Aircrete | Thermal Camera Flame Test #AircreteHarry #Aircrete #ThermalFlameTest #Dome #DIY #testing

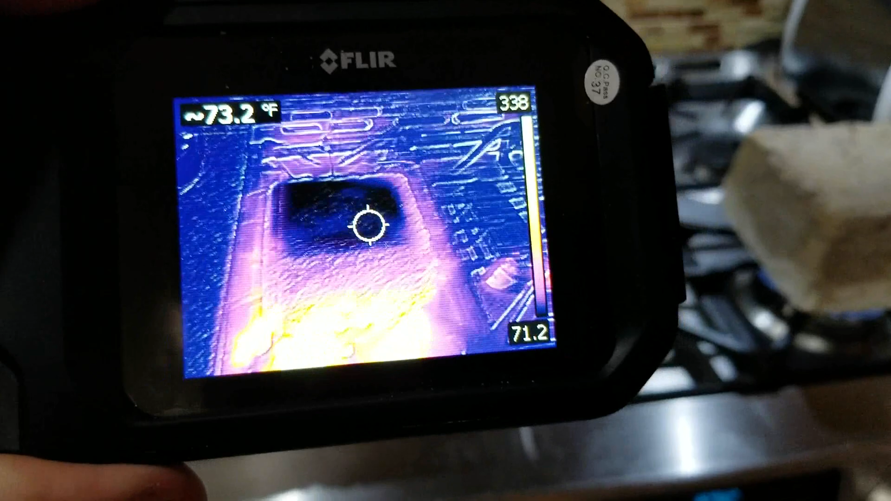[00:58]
On screen: spot 73.2°F
so right now the camera shows the samples
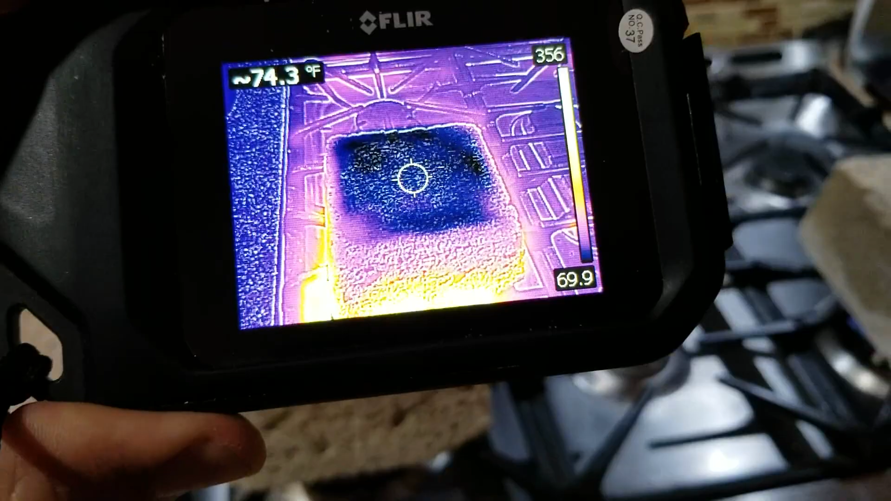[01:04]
On screen: spot 74.3°F
are at 73 degrees that's the 30 gallon mix and 67
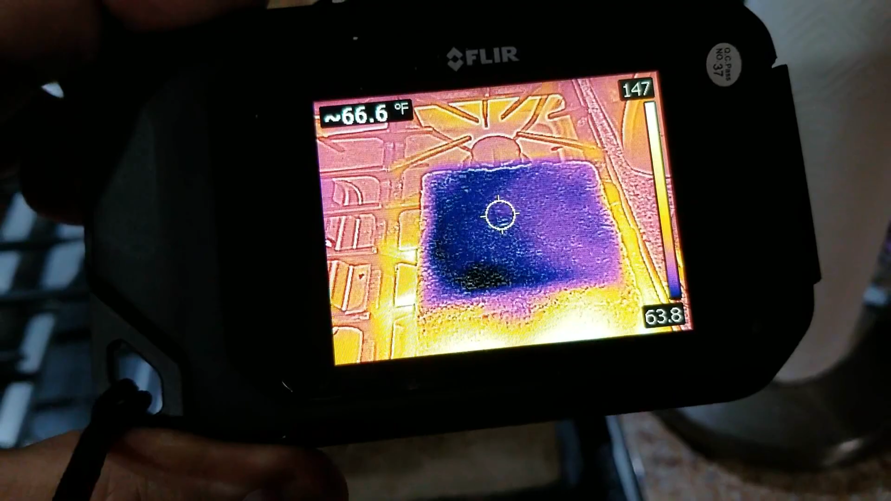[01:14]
On screen: spot 66.6°F
degrees on the no
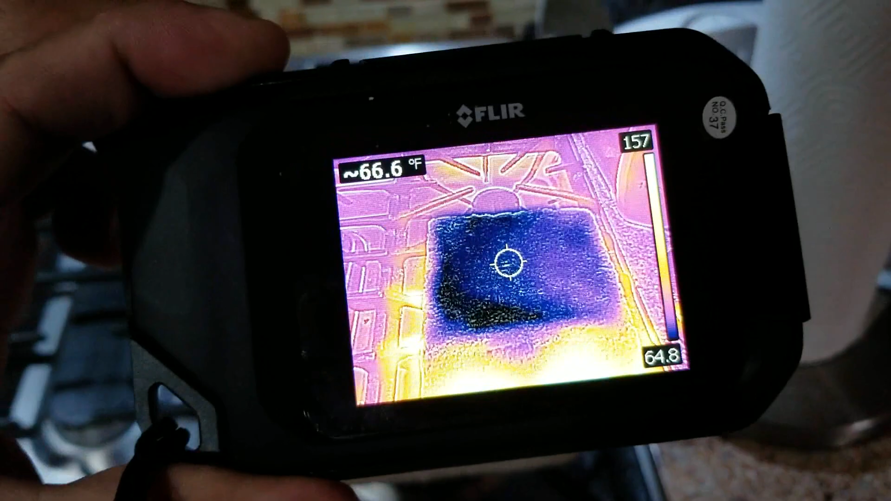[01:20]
this is the 30 gallon mix and this is the 100 gallon mix so
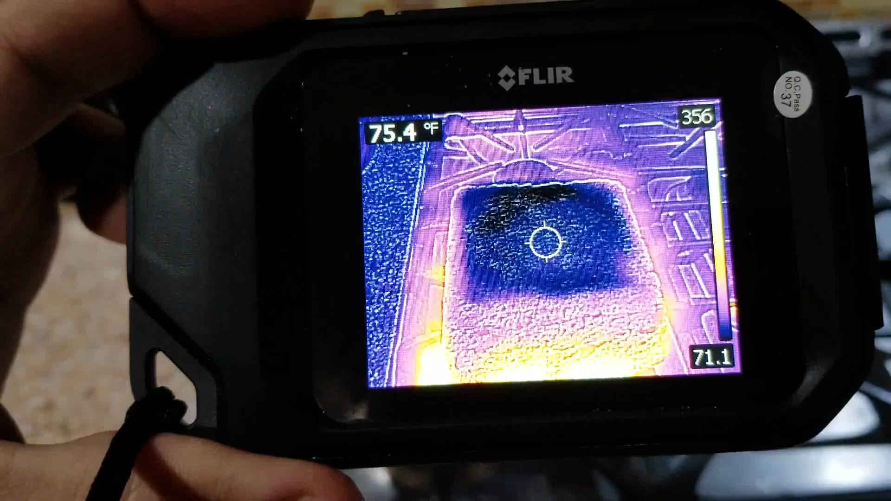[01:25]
On screen: spot 75.4°F
and they're both a little moist they
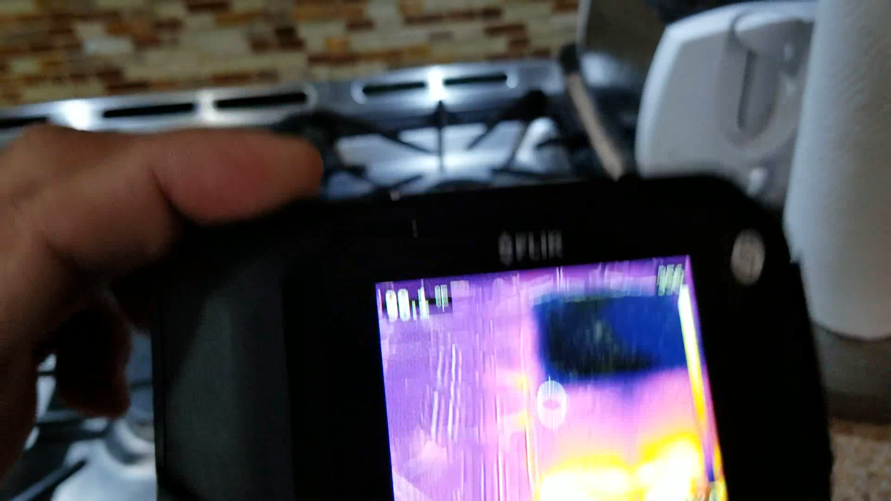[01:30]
they were outside and the bottoms here wet okay oh let's show the heat so I'm getting
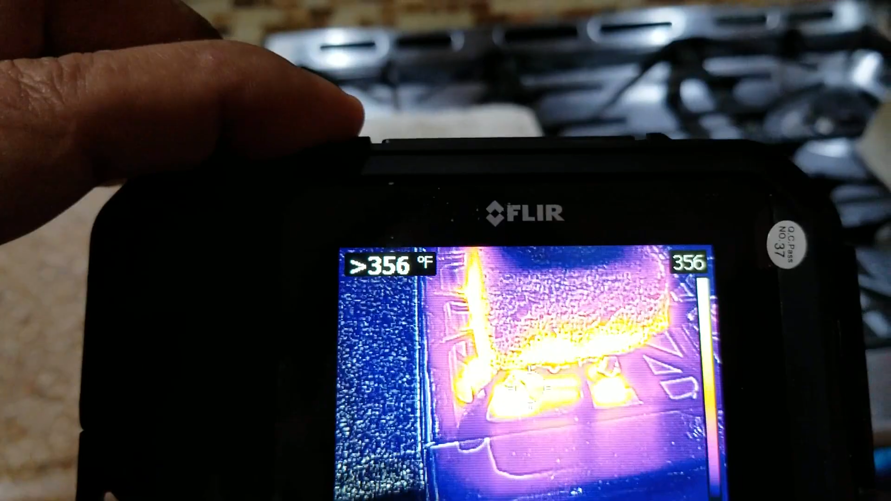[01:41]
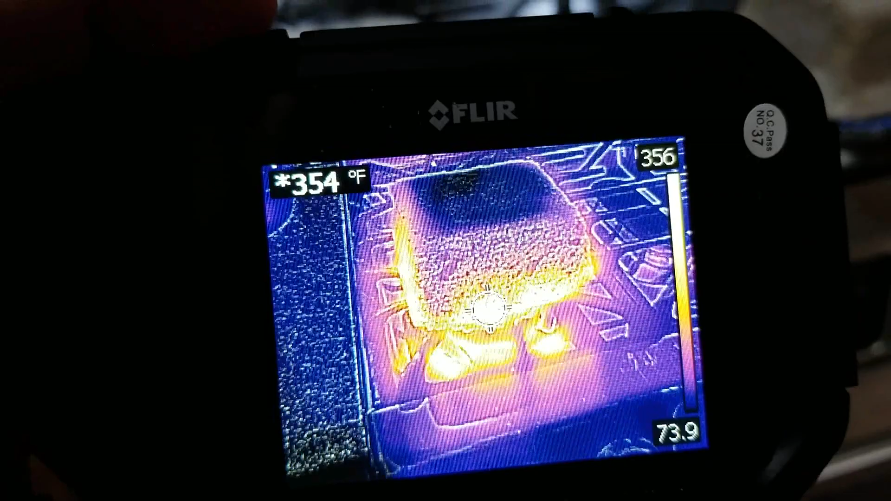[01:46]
On screen: spot 354°F
the temperature reading right now 356 degrees and the time is 844 so I'm gonna leave this on and I'll come back in about 10
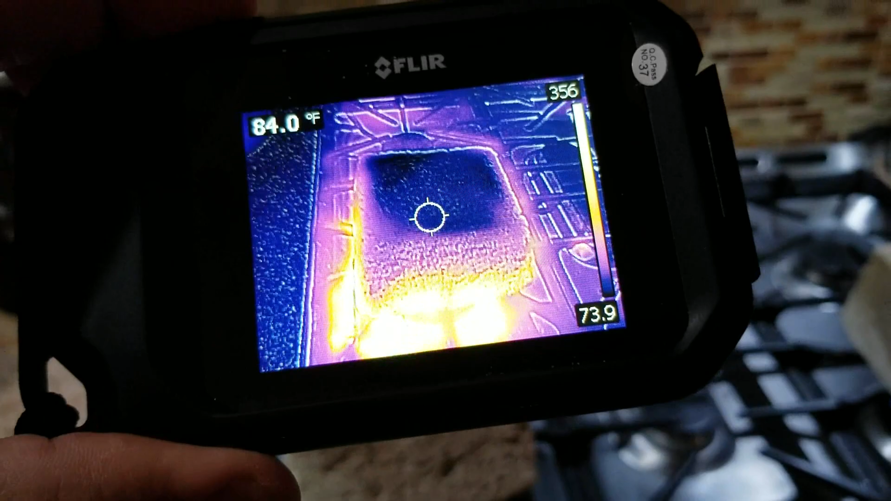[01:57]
On screen: spot 84.0°F
minutes to see how much the samples have gone up in temperature on the top part
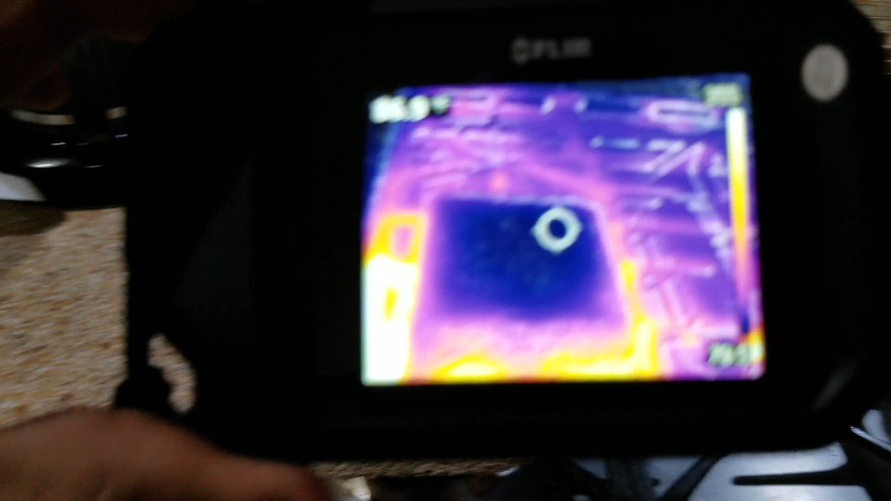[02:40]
the top of the 100 gallon mix shows 87 degrees at the very top and
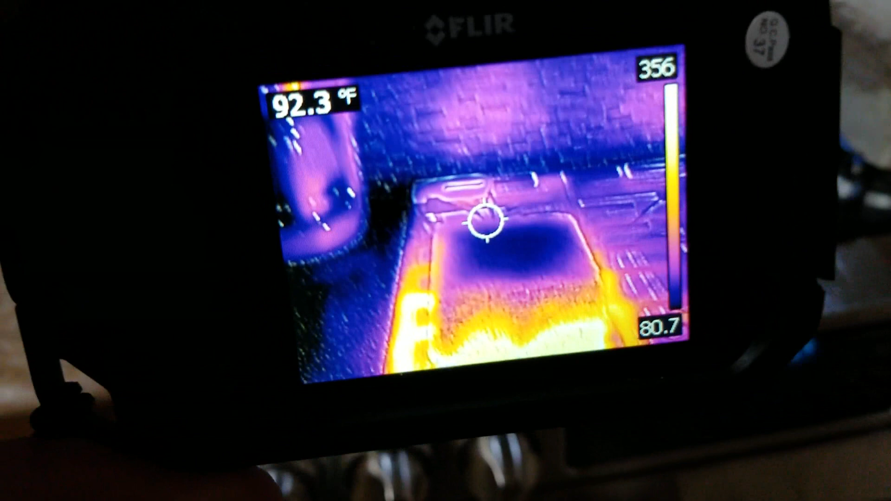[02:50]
On screen: spot 92.3°F
if we go down the side here it
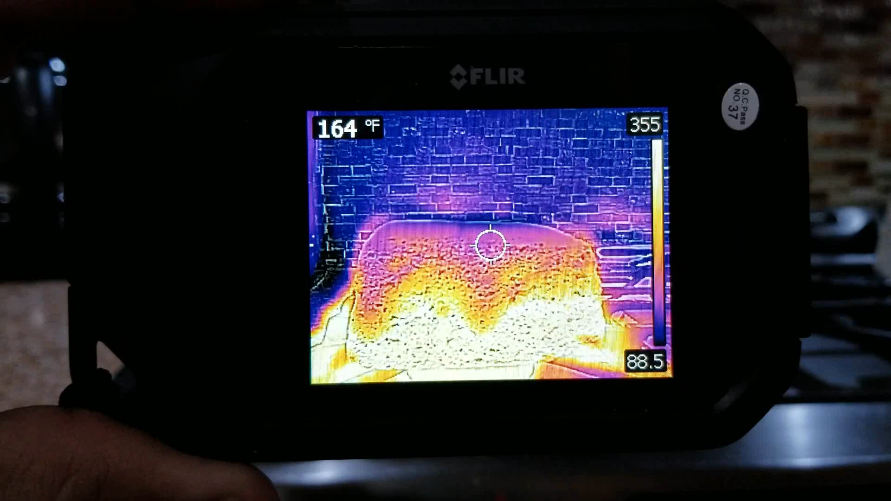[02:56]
On screen: spot 164°F
shows on this edge right here 157 and then if I
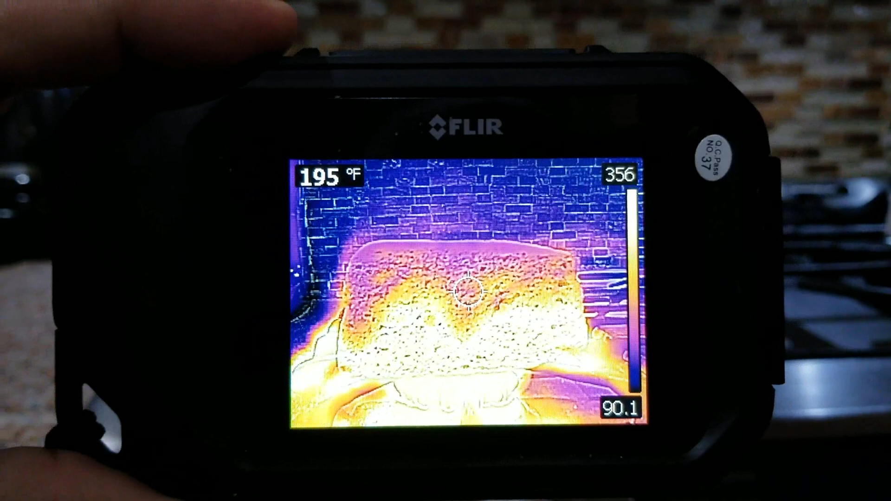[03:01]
On screen: spot 195°F
just go down to here and shows 344 degrees
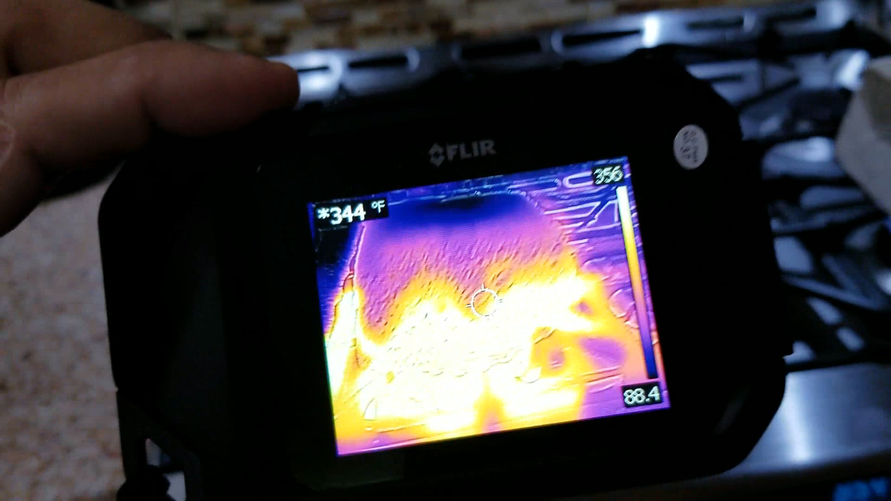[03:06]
On screen: spot 344°F
so that's the 100 gallon mix sample so this has
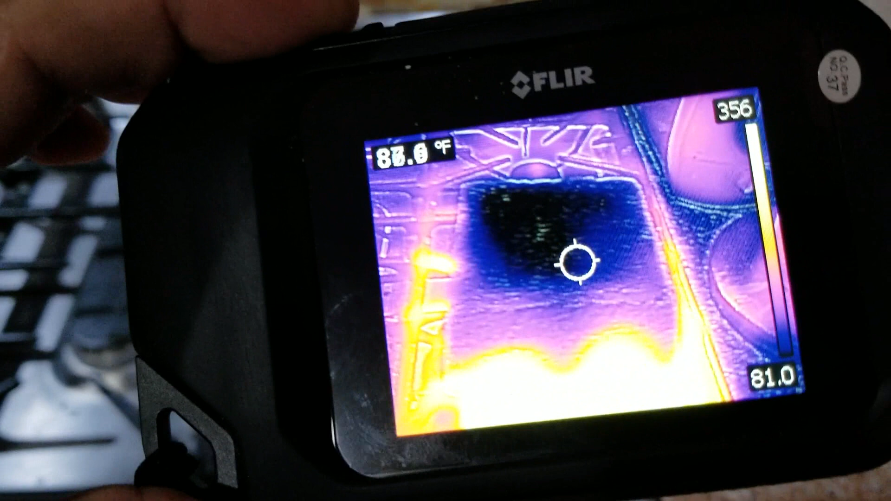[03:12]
been surprising to me that the 30 gallon sample seems to be more insulative I guess maybe